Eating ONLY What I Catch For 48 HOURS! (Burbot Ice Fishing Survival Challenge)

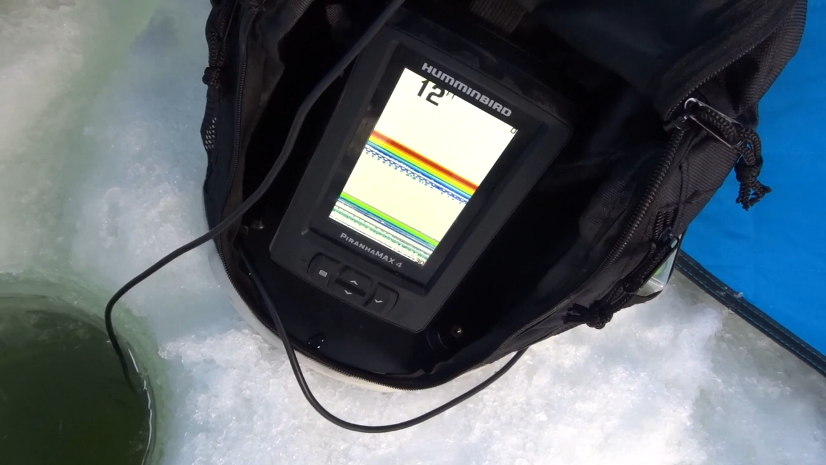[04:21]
and we're close to where there's a drop off. So we're just on a bar close to where a drop off is. So the bite should start getting hot here. I haven't even looked at the fish finder yet to see if I marked anything earlier.
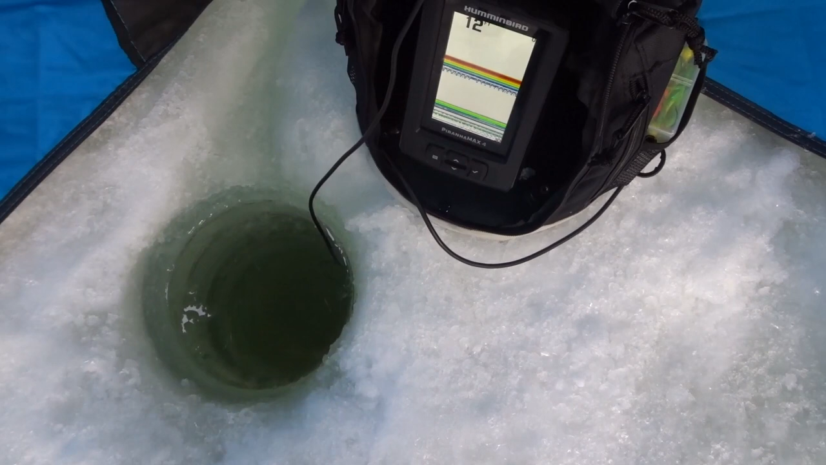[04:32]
We've been outside getting stuff set up.